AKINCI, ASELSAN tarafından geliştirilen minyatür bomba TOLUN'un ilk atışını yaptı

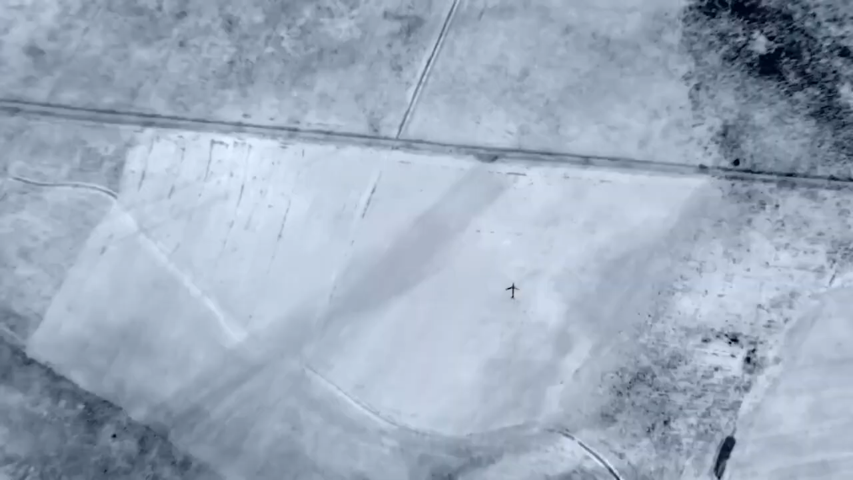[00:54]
Çorlu'dan havalanan Akıncı atış sahasında gövde altına taktığı turuncu renkli mühimmatın aynı zamanda hedefe gidişinde görüntüledi.